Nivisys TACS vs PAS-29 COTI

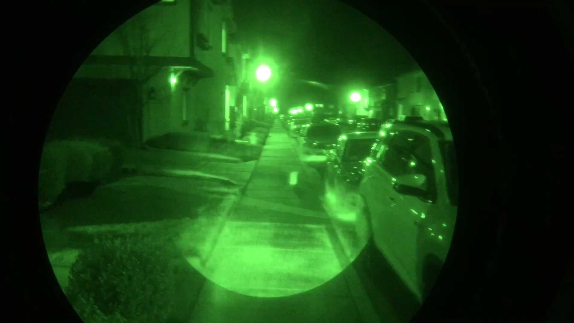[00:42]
There's another cat. There's two cats. Haha, thermal. Thermal at night. Nice.
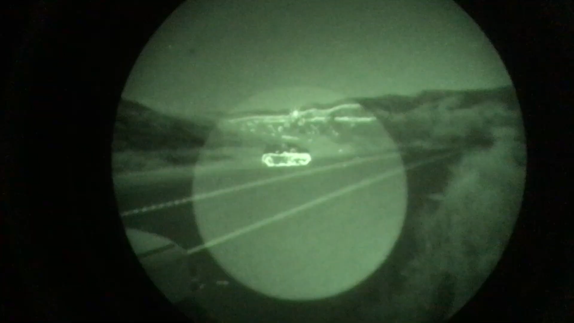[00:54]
All right, we have the, this is the COTI, PAS-29 COTI. And I'm switched to the TACS M.
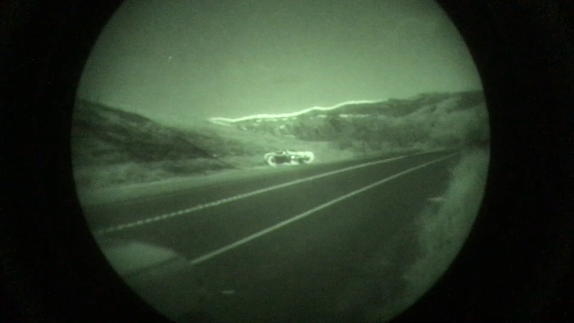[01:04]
Or not that TACS M, the TACS, Nivisys TACS.
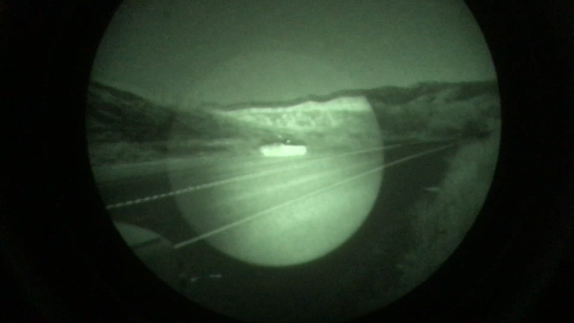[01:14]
Full thermal with the Nivisys TACS.
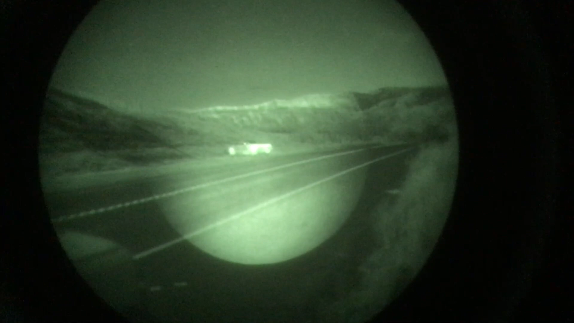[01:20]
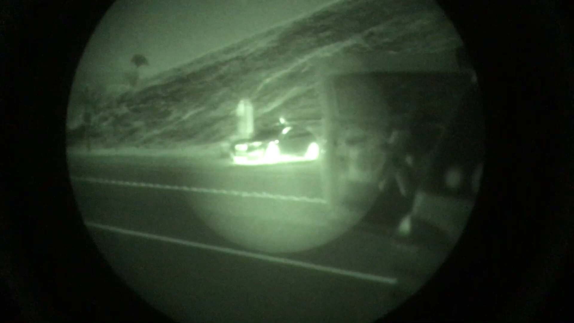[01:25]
Full thermal. Full thermal.
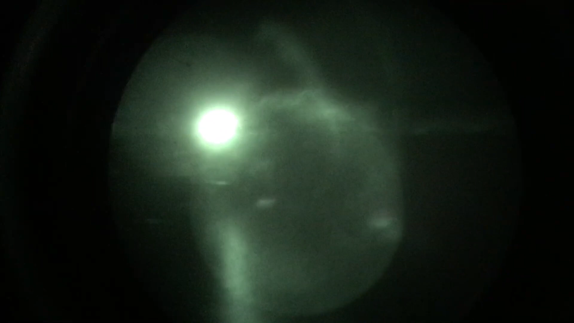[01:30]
All right, now we're in patrol mode with the COTI. And then this is the Nivisys TACS.